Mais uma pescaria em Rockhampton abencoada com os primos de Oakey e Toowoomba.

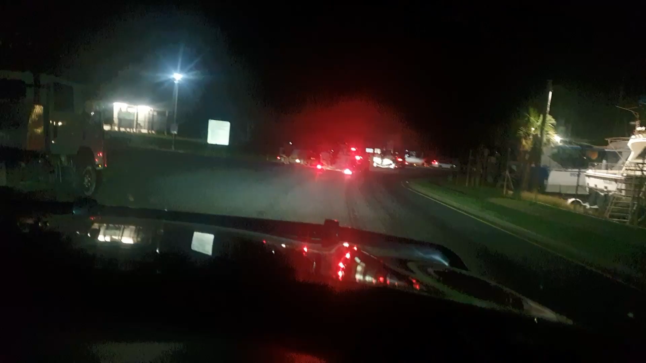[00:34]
Dá a câmera pra vocês verem. Hoje tá cheio de bote aqui, galera. E eu andei 350 km, o rapaz andou 640 para chegar aqui, galera. E logo logo eu mostro eles para vocês aí, viu? E vamos sair aí. Olha como é que tá cheio de gente aqui esperando para descer, galera.
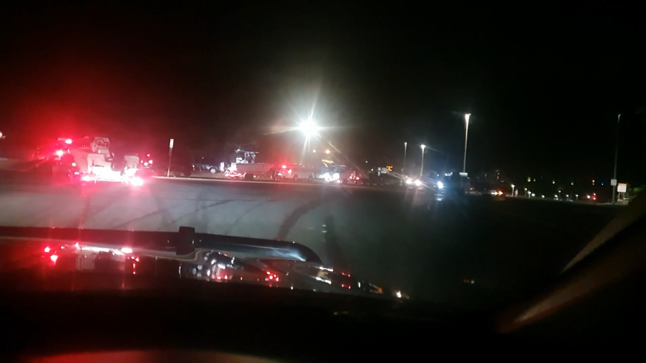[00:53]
Tanto que tá bom o tempo hoje. Mas é isso aí. Vou ver se eu acho os rapazes aqui. Beleza, galera? Fica ligadinho aí. Galera do céu, dá uma olhada aí. Um tanto de gente descendo.